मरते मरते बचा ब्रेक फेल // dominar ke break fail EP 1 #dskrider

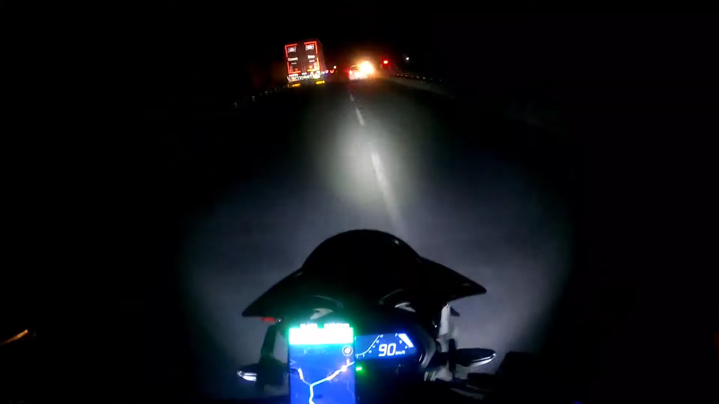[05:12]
उएपूर निकलने के बाद में पहला टोलना का नाथ द्वारा टोलना का क्रोस करते हुए अब काउंट
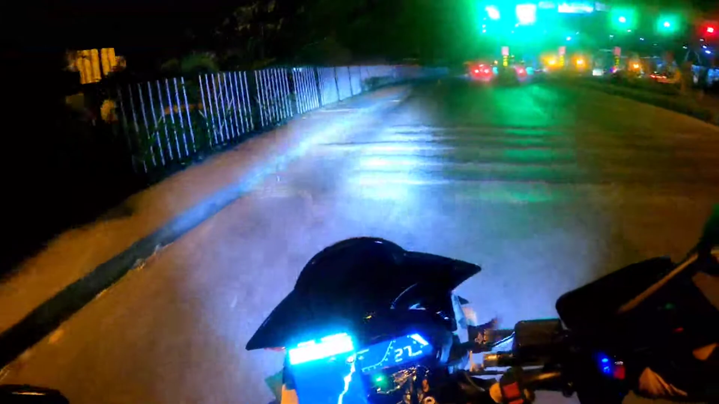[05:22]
करेंगे अपने पहुंचने अपने देलि पहुँचने तक � कितने टोलना के अपने बीच में आते हैं अगर सब सही सलामत रहा पहला टोले क्रोस करते हुए चलिए दोस्तों चलते हैं और करते हैं राइड को इंजॉइ बने रहे एथ सात में DSK � rider के
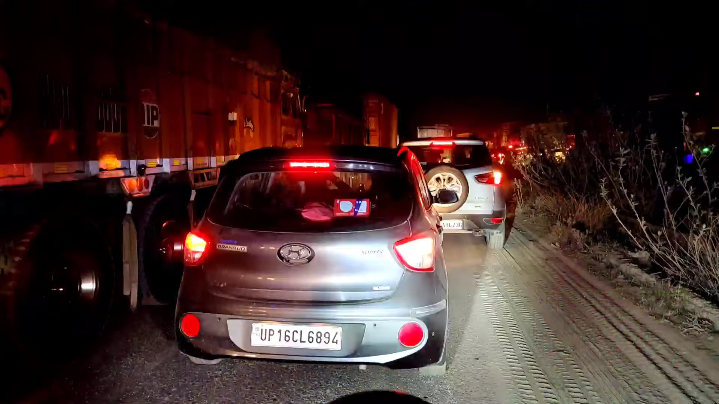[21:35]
किस कारण जाम लगा दोनों रोड के इस बार